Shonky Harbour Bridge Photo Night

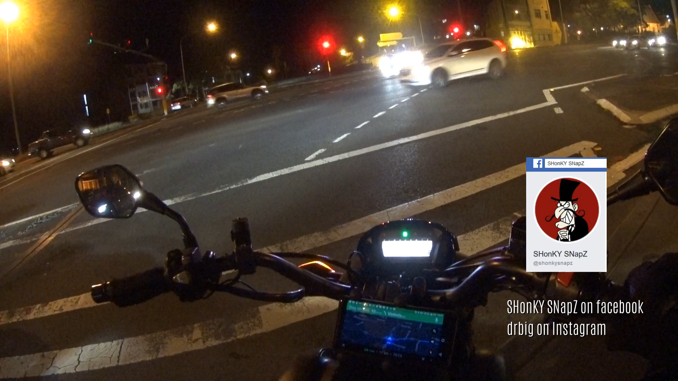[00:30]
Big And it will come up with Shonky Snapses and underneath it. So alright, let's get rolling So we're almost there. You can see that red flashing light in the distance. That's the Sydney Harbour Bridge So we're going to the North Shore and it's gonna be pretty cool There's apparently 36 people so far that have said they're going on Facebook Plus another like 80 odd that have said they're interested.
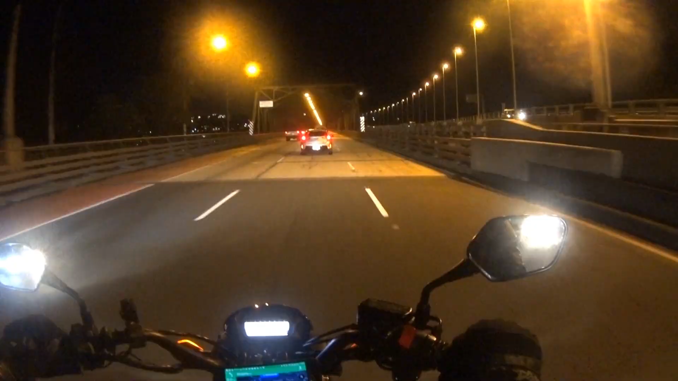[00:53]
Oh, this looks cool, doesn't it? It's a night time So everything looks amazing. I'm sure everything looks amazingly blurry
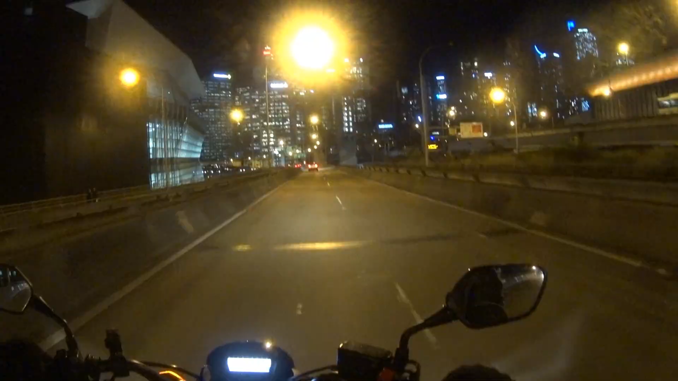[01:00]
Look at all these skyscrapers So you can see that red flashing light once again.
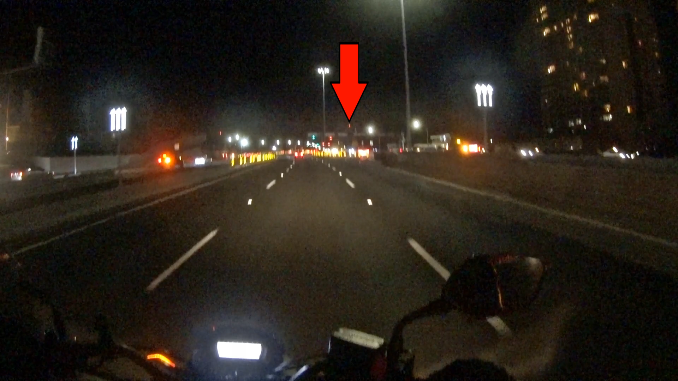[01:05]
That is top of the Harbour Bridge. Oh, here's the bridge here. See that red flashing light? I can't see it. I can't see anything. I can see the pylons of the bridge.
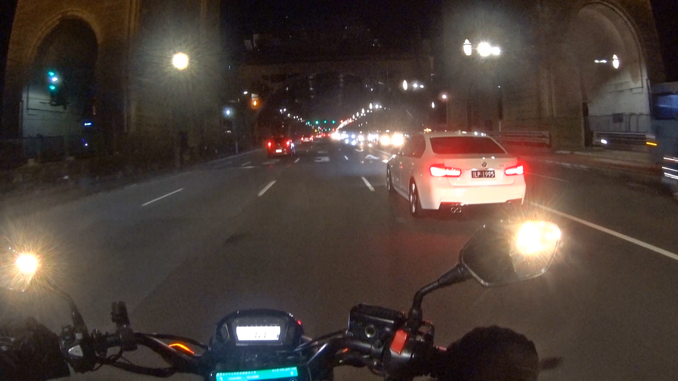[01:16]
Maybe you can see as I go under
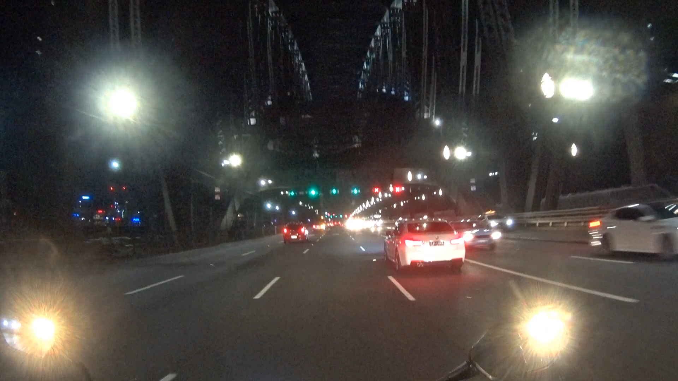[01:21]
Now there's that red flashing light What a beautiful night. Hey, beautiful people in a beautiful city That's the Opera House way ahead there. It's got those weird angular things that kind of look like sails.